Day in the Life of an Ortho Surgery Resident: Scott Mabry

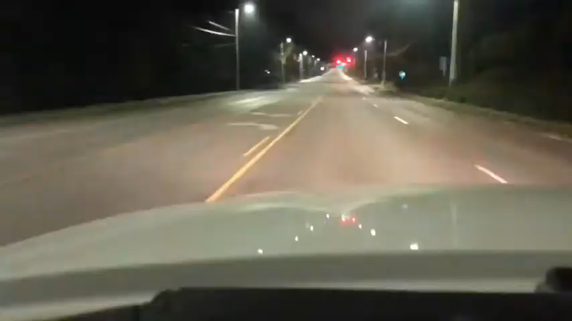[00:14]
and I'm going to take you on a quick tour through the city as we go the 5 miles from my house in Crestline through Mountain Brook downtown to UAB. You can see there's not a lot of traffic on the streets at this hour. It usually takes me about 10 or so minutes to get there.